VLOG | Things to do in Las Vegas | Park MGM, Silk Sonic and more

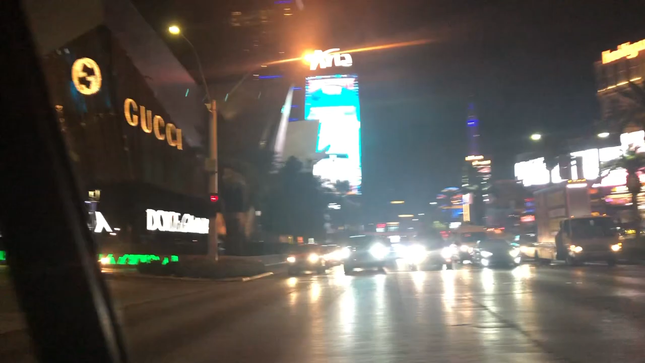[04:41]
All right, so this is us heading over to the Wynn in our Uber.